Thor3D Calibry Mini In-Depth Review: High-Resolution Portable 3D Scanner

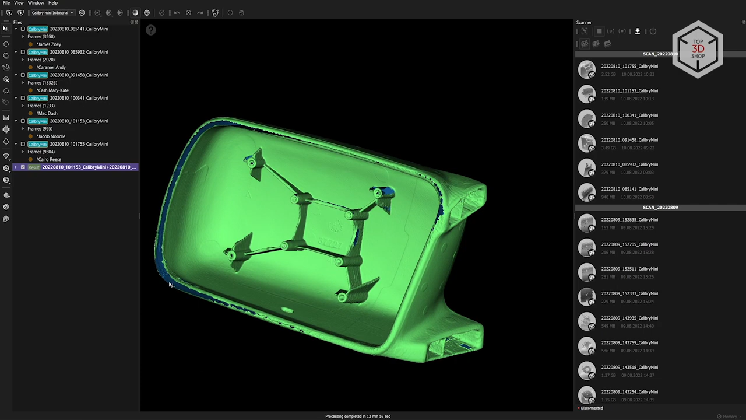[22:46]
The only thing that confused us was that the markers had left small bulges on the surface.
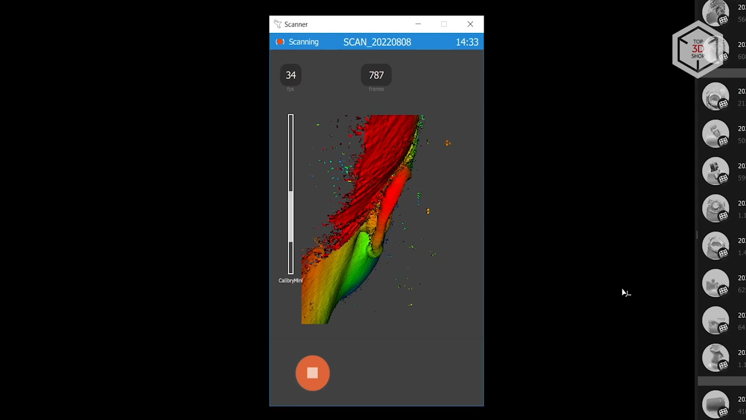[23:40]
Some areas inside the ear were also hard to scan.
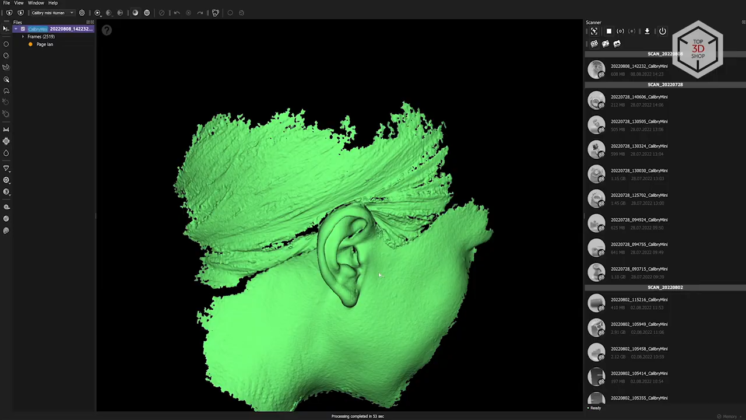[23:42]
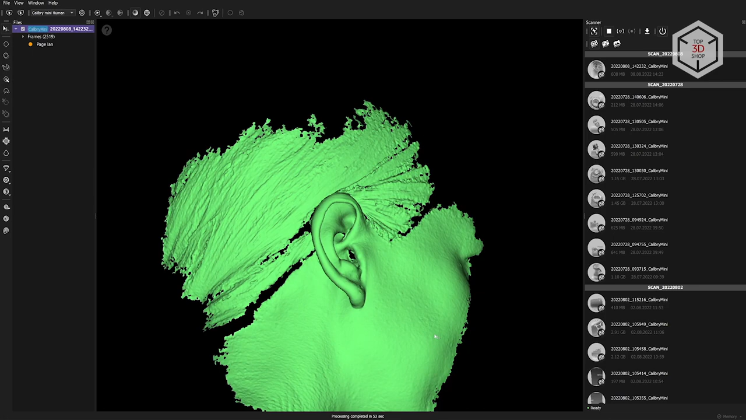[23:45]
However, the Calibri Mini was able to capture hair with no difficulty. The projected light didn't get caught in the hair, and the camera was able to capture it efficiently.
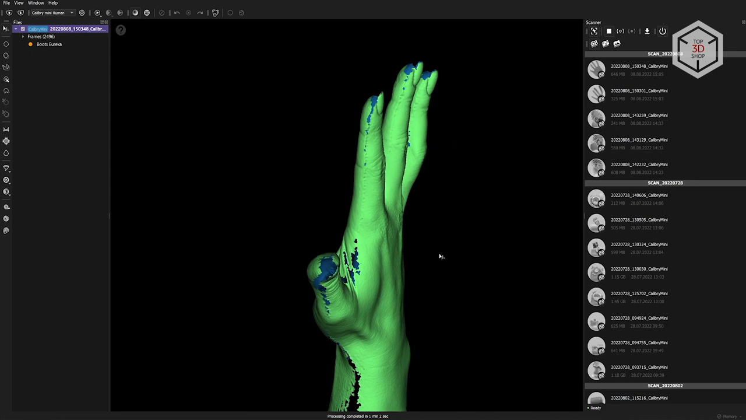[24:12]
but it's simply impossible to scan it from the other side without changing the finger's articulation.
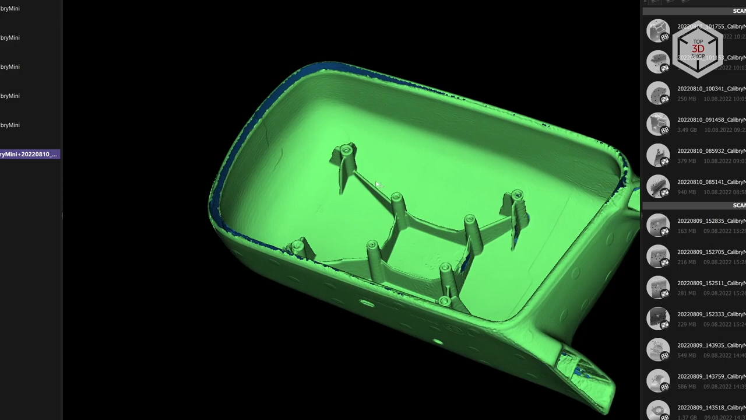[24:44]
We were pleasantly surprised by the quality of scanning black and shiny objects, and we never had to resort to using a special matting spray.
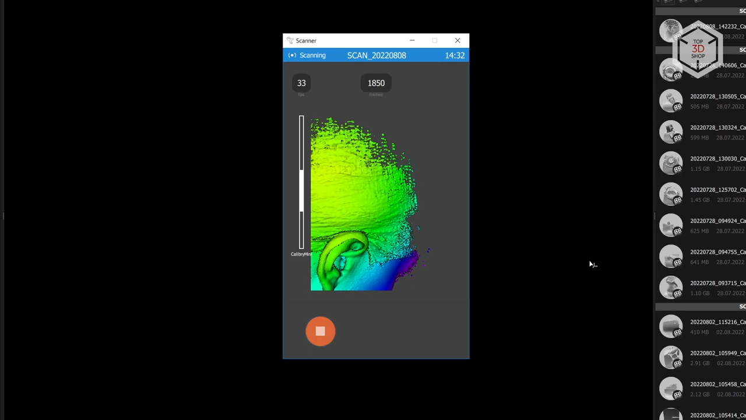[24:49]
Also, the scanner performed well when scanning human skin and hair. The Calibri Nest software didn't feel user-friendly at first,